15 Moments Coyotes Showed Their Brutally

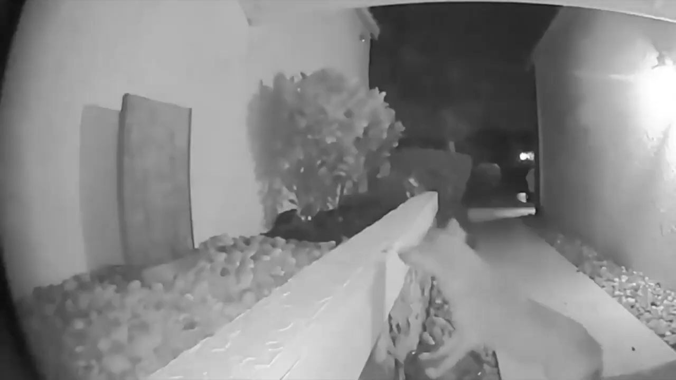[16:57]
A duck that was minding its business while laying her eggs was attacked and killed by a hungry coyote.
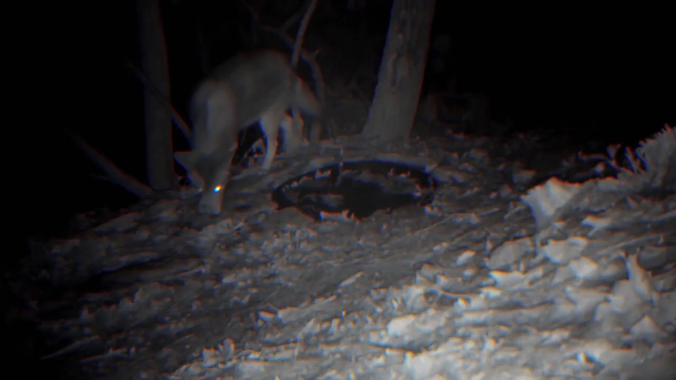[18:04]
On this night camera, a coyote demonstrates how to catch a rabbit. He sniffs, stops, looks around, and repeats until he finds the fluffy bunny.